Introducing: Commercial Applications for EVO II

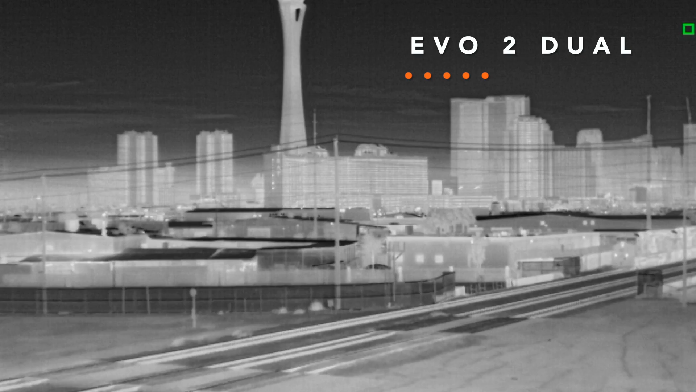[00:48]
So in Las Vegas, we have a lot of hidden areas, so the thermal imaging is very important to us to be able to get into those low-lit
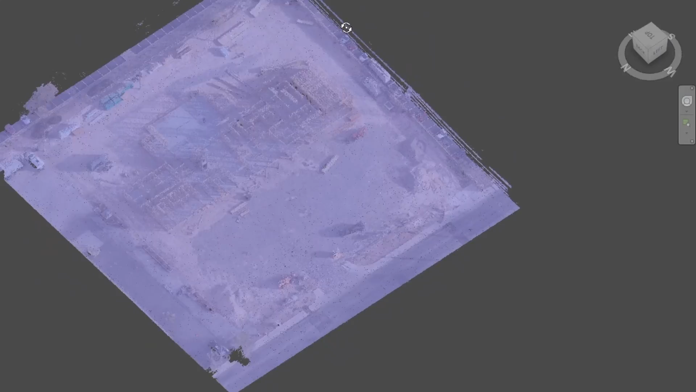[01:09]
it's very important to have a very accurate map or model of existing conditions.
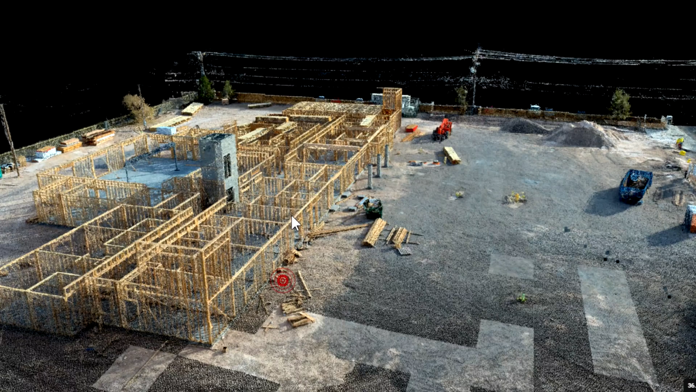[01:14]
Now we have a very accurate map that not only the surveyors are able to utilize, but the construction companies, they get to see where all the pipes are laid.